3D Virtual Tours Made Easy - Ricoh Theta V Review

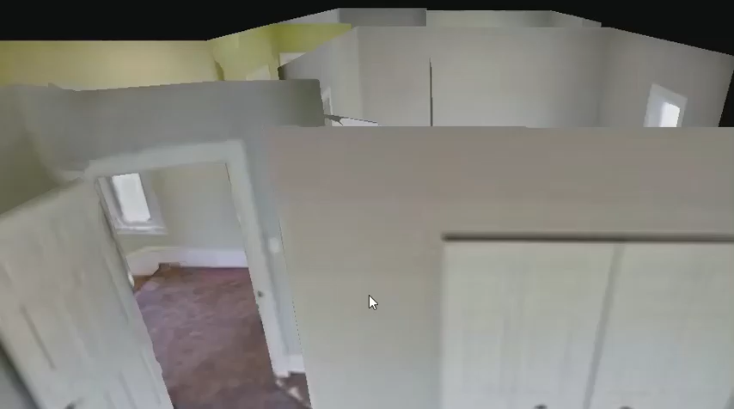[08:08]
we have the the 3d virtual tour we can zoom
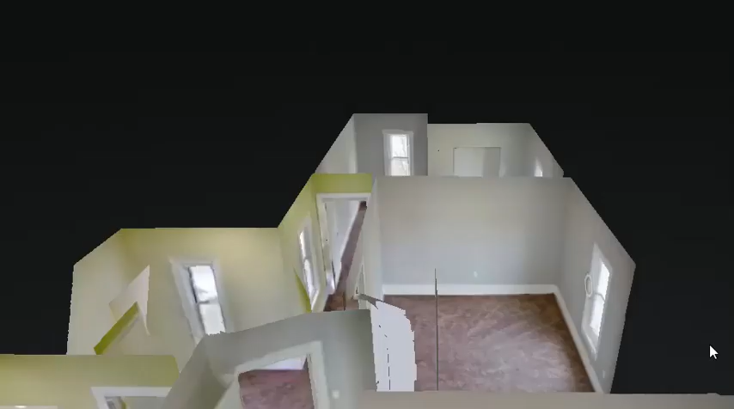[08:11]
back out to the
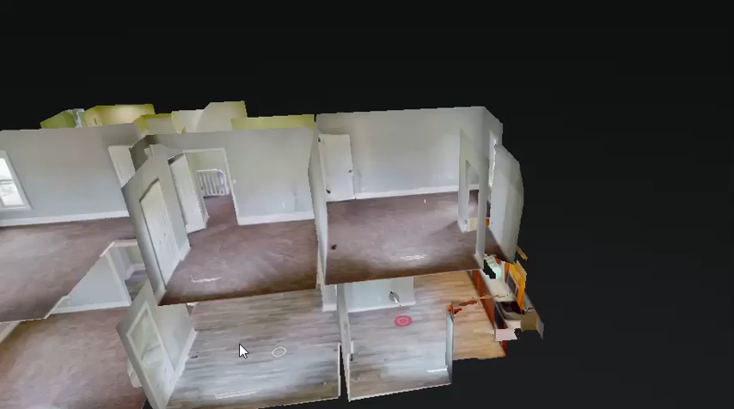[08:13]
dollhouse plan
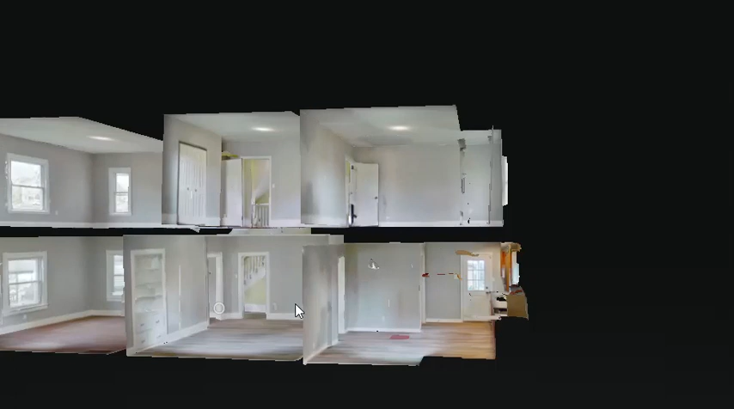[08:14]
and this is where you can kind of spin or spin the house around and just take a look at everything and
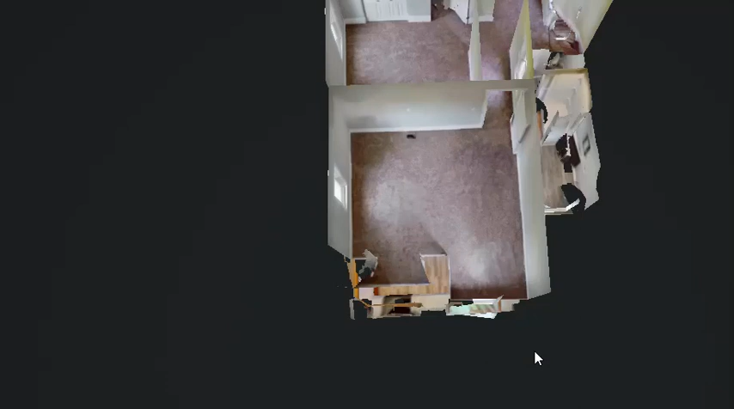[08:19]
the layout of it in general and let